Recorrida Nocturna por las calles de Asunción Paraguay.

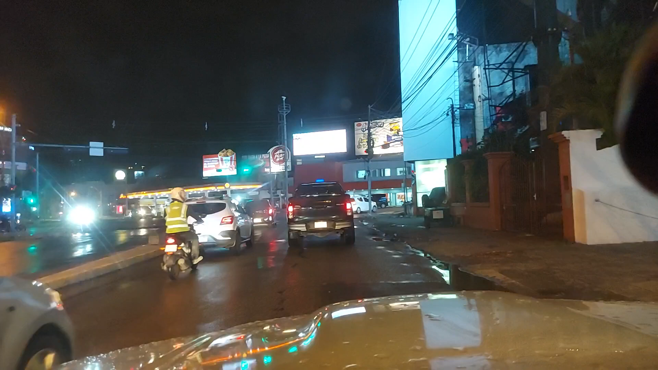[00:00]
Muy buenas noches, ¿qué horas tiene Iván? Muy buenas noches, Asociación de Colombianos Residente en Paraguay a Socol los quiere invitar a un paseíto por acá,
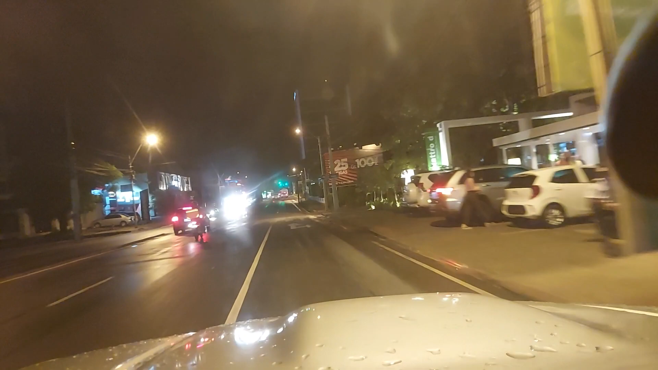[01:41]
Radio la Asociación de Colombianos Residentes en Paraguay a Socol y nosotros aquí, bueno, estaremos viendo, oyendo cómo nos metemos por acá no estaremos yendo aquí directo por República Argentina para tratar de agarrar
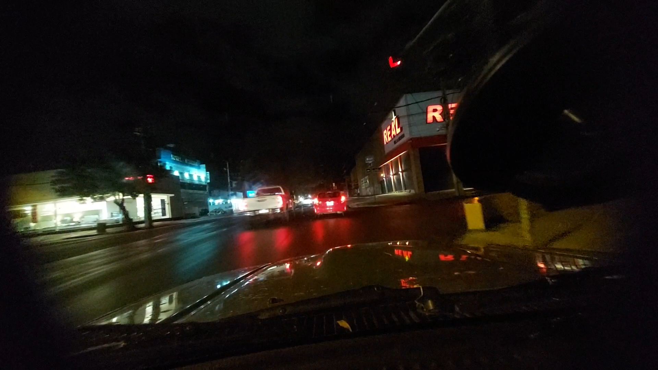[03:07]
y me hago el que voy a entrar acá,
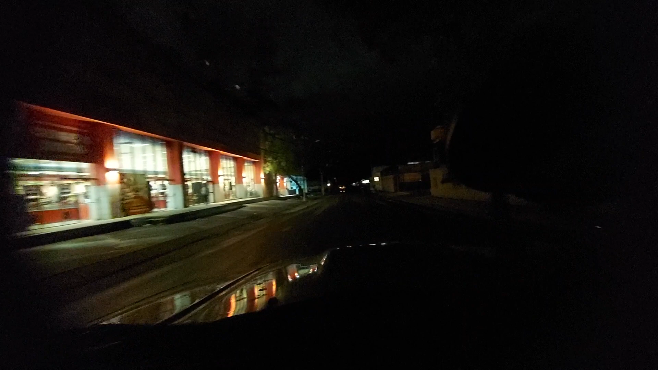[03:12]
y acá, así, ahora sí, y bueno, y doy la vuelta.
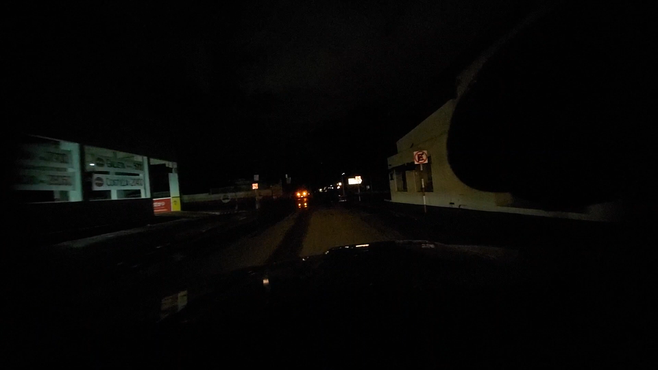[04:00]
Ese yo creo que se está haciendo, el posten es abierto. ¿Quién se está haciendo aquí? El, el, parece el borracho. ¿Por qué? Porque se, medio, si el tipo se cayó,
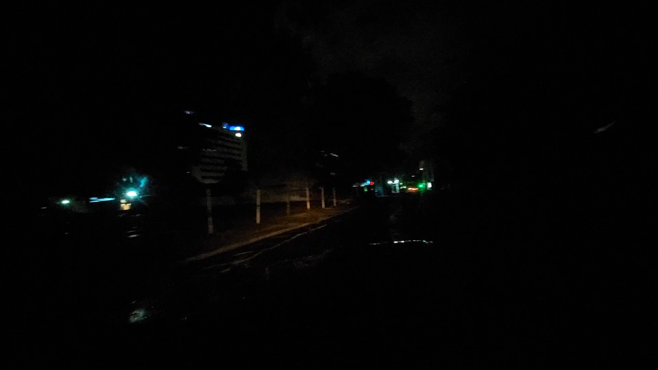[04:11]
no sé si será, bueno, aquí, ave maría, no sé qué pasó aquí con, eh, oscuro, quedó bueno, vamos a ver, vamos a ver, acá sí puedo, no, nada, ah, sí, me toca irme por allá.
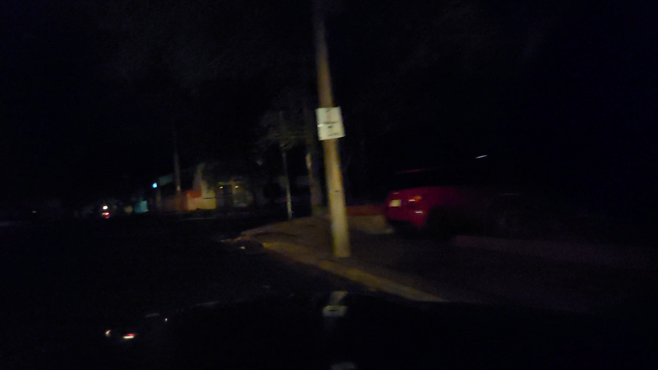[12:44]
No, tengo luz. Es que está muy oscuro por acá, ¿o qué?
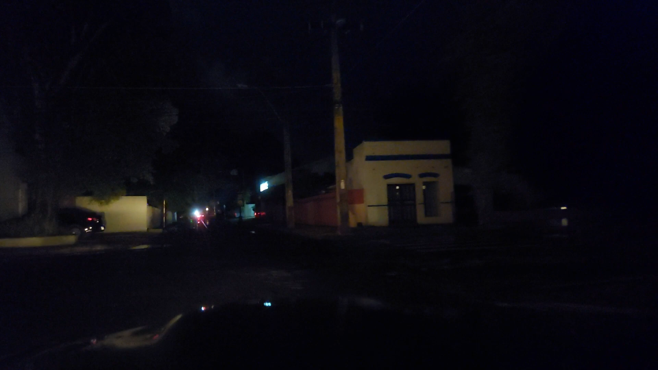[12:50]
Sí o no. Qué oscuro que está. Parece como si no tuviéramos luz. Qué raro. Demasiado oscuro está por acá.
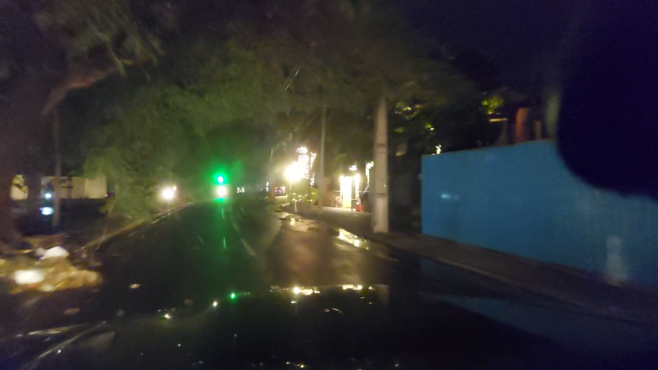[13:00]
Bueno, aquí estamos yendo por Poyani. Parece que no hay luz, ¿no? Parece que no, no hay luz por acá. No, no hay. No hay luz, sí, demasiado oscuro.
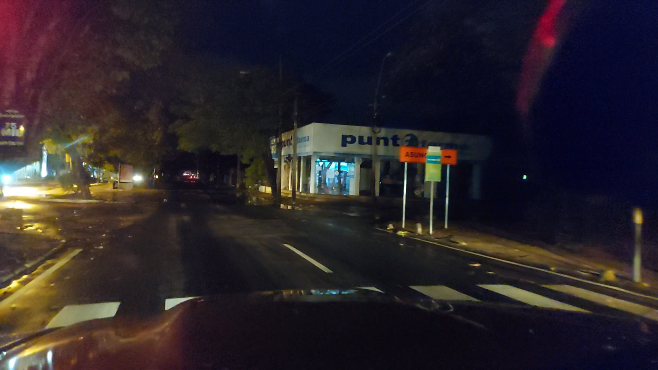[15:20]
Es tarde para yo andar por acá de noche, pero bueno. Estábamos de una... ¿Qué hora? Del festival, son como las... Ya casi son las once, las veintidós y cincuenta y cuatro minutos. Por ahí a las doce vamos a llegar a la casa. Y continuamos. Qué raro, no hay luz.
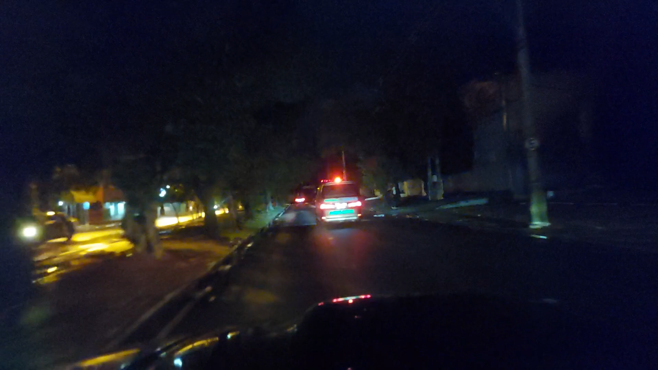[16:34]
Sí, pero no podía pasar al otro lado porque venía muy apurado el otro. Y ahora como ya vamos a doblar acá... Qué raro, por solo este lado, ¿no? Te das cuenta, no hay luz a mano derecha. A mano izquierda sí hay. Pues se divide transformador, ¿no? Claro. Medio inventador, eso. Medio inventador, eso. No solo.
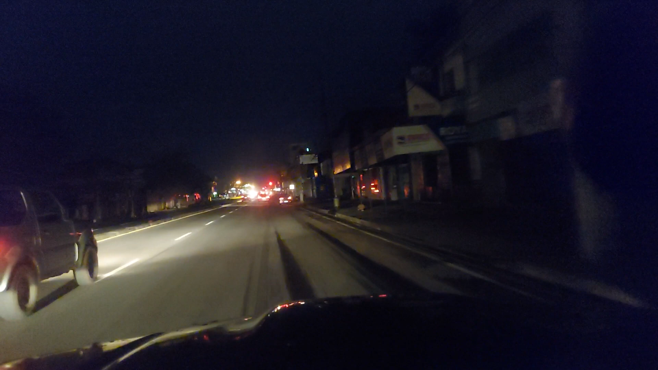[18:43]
Mirá, es raro, pero parece que de allá, ya para allá, ya hay luz. Ya, ya, ya. Porque hay semáforo. Acá estamos pasando por la medalla milagrosa.